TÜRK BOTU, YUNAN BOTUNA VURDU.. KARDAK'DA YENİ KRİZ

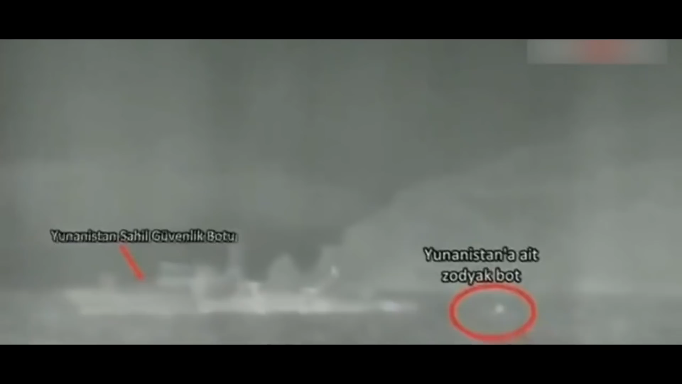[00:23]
Ege Denizi'nden gelen haberlere göre Kardak Kayalıkları bölgesinde 2
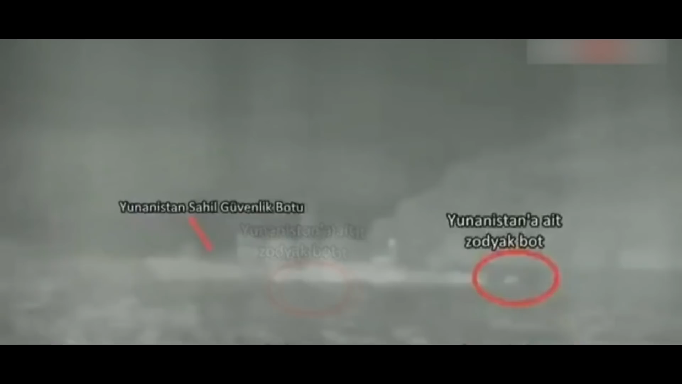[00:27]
Yunan sahil güvenlik botu tarafından yapılan Karasu'yu ihlaline 4 Türk